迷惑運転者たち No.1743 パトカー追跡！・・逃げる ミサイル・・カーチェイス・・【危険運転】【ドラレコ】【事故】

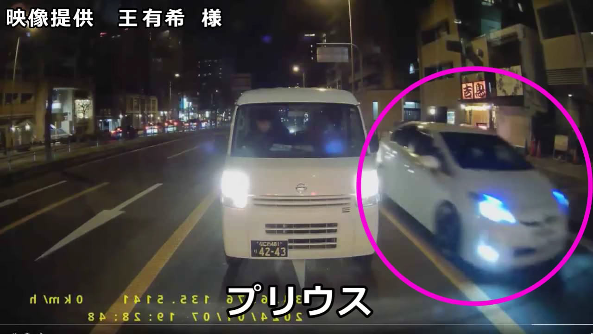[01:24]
パトカー追いかけてるやつ、あはいかつい、かつ